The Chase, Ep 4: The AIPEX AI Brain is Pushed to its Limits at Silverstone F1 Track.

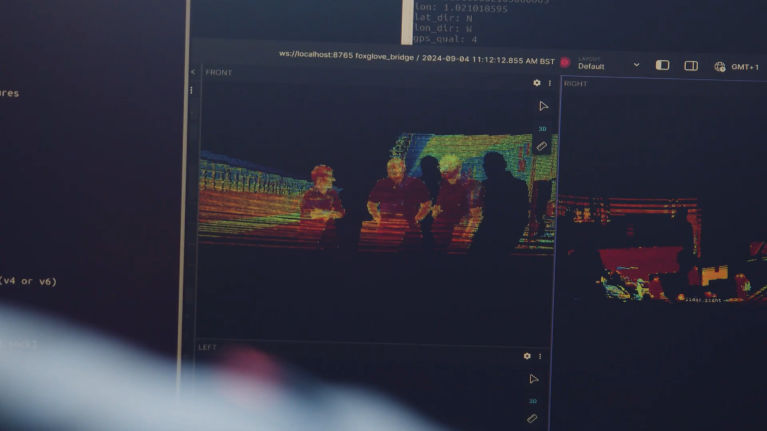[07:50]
It's like a laser radar. We're shooting out laser beams, bouncing back, and then we get really precise measurement of the distance to things, and you almost get like a 3D model of the world.
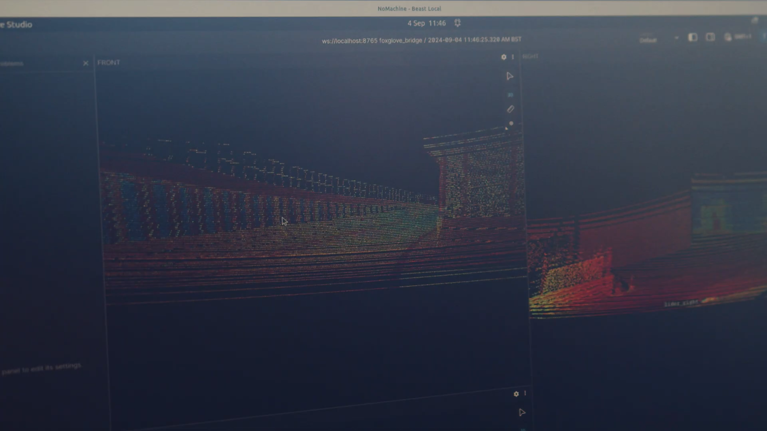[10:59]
Technically, it's a big jump to go from one to three LiDARs because we have to combine them all into one big map.
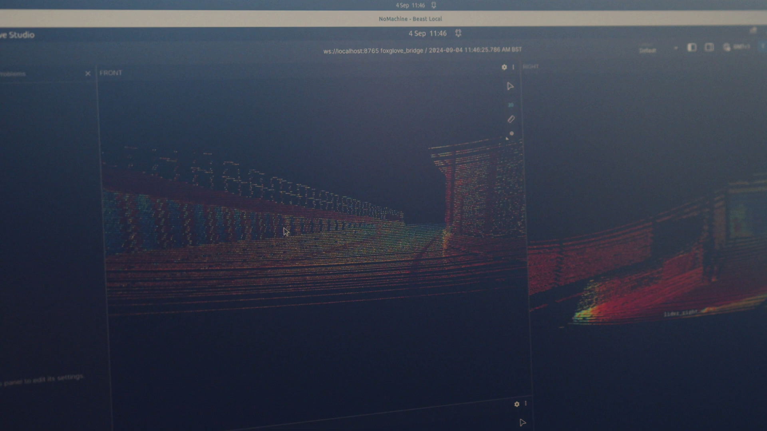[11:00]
Using that really high-quality 3D map of the world, we can then track our movement through that 3D map of the world,
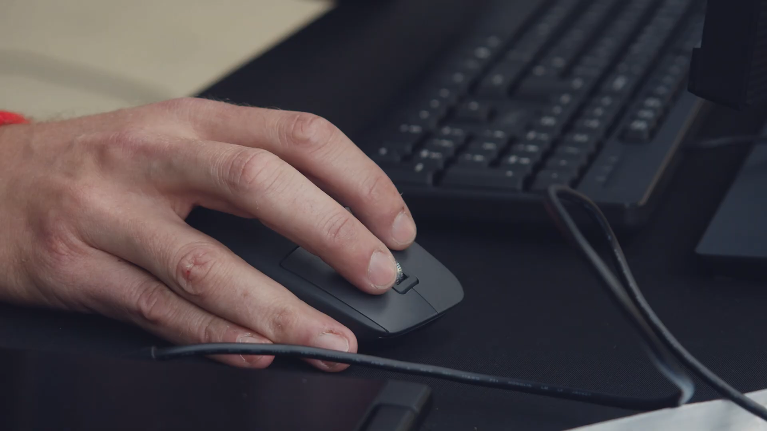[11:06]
and that movement is how the car is moving.
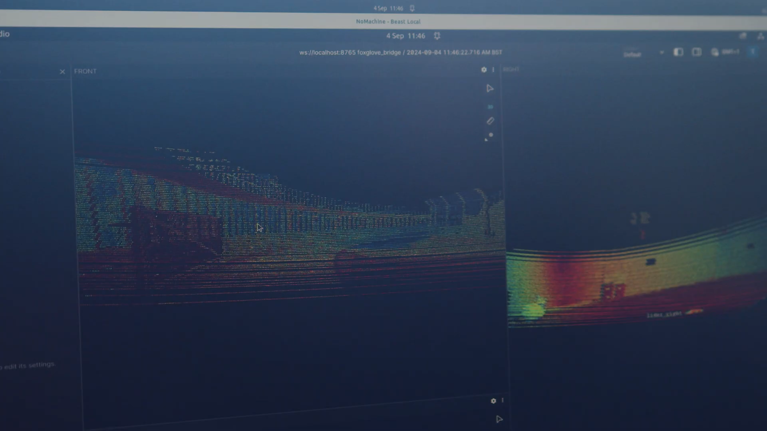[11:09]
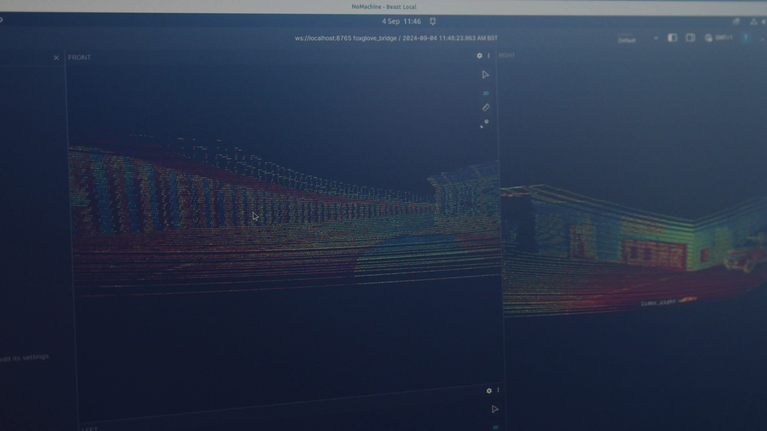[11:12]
And so that gives us a backup way to establish our position when GPS may drop out when going underneath a bridge or a tunnel or something.